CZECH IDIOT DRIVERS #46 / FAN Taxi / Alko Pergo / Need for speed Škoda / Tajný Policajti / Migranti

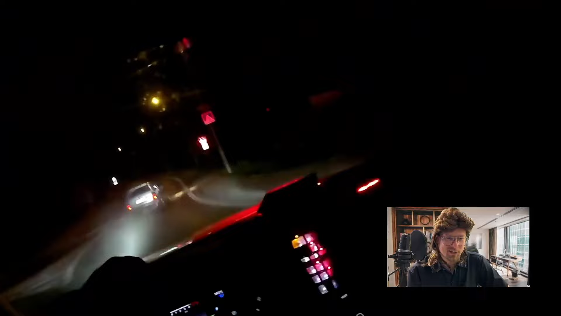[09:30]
Ty čo, jak to tam vzal? Plesk! Ten se moc nepověd. Pojď, pojď, pojď. Nehoda, nehoda! Značka, ty vole, nazdáj.
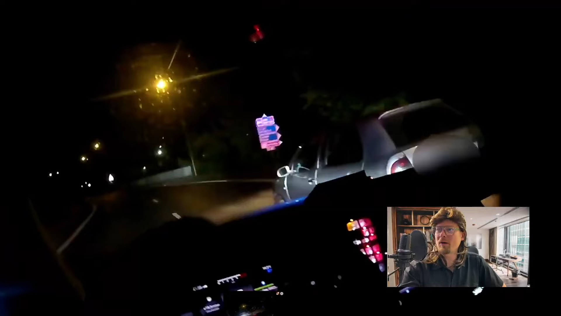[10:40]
To by nemuselo dopadnout vůbec, ale vůbec dobře. No dobrý, takže nic.